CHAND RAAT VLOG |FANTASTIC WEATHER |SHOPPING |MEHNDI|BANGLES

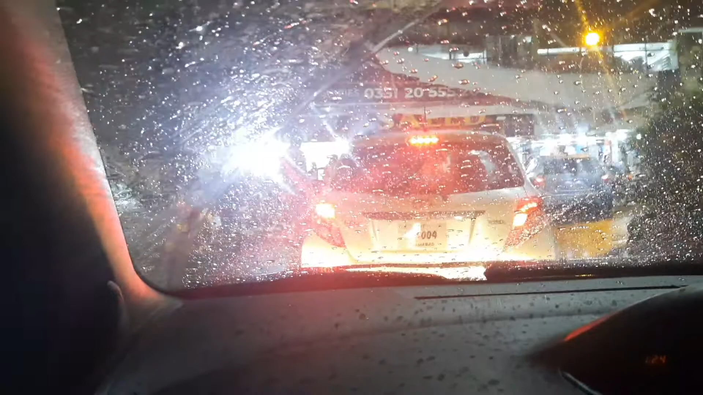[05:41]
بارش ہو رہی ہے پہلے آندھی توفان تھا کافی زیادہ لیکن ابھی جو ہے وہ بارش سٹارٹ ہو گئی اور کافی زیادہ بارش ہو رہی ہے
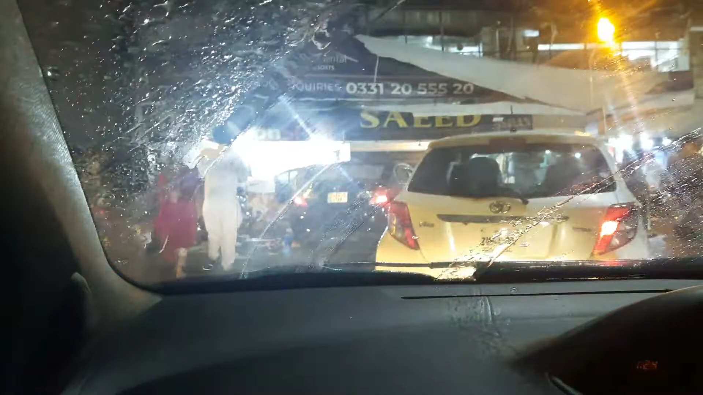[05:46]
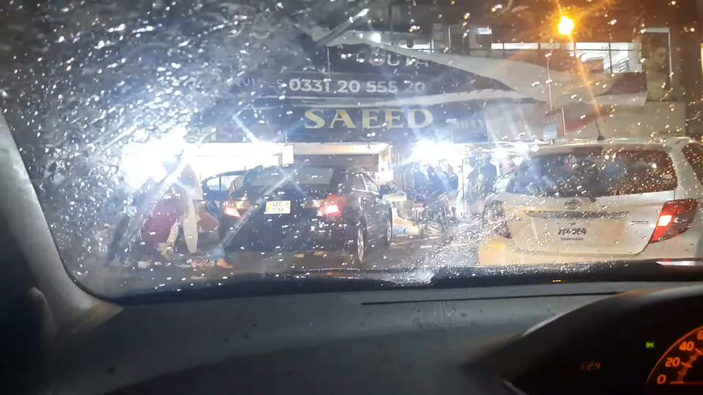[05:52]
اور اس ٹائم رات کا ڈیڑھ بج رہا ہے لیکن لوگوں کا رش جو ہے وہ سٹل اس
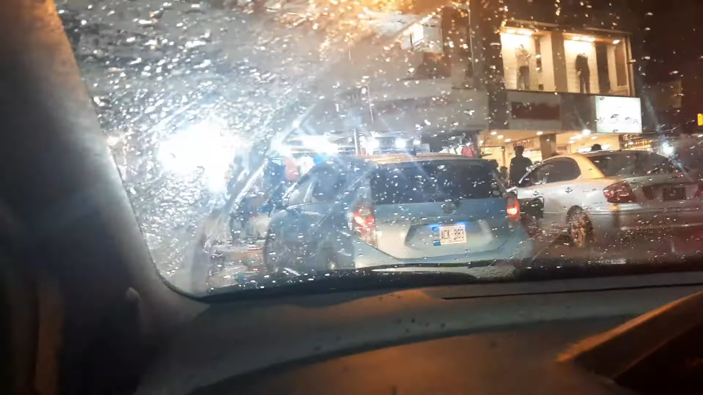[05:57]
طرح سے ہے جیسے آٹھ بج رہے ہیں یا نو بج رہے ہیں